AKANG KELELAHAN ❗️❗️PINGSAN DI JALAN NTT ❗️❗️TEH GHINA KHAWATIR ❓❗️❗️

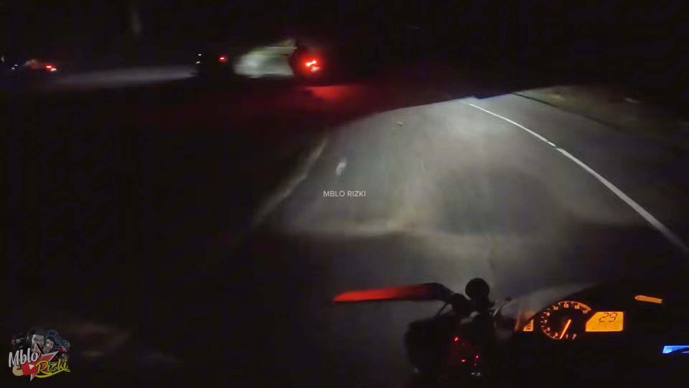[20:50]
mantap hari sudah semakin gelap kawan-kawan masih berjuang untuk mencapai titik akhir yaitu 677 kg guys mantap hahaha oke nanti kita lanjut lagi guys bismillahirrahmanirrahim oke kan kawan kita udah 5 km lagi cuy waduh alhamdulillah akhirnya sampai juga di labuan baju ya kawan-kawannya 5 km lagi mantap dragon tenaga udah mulai terkuras semirsa hahaha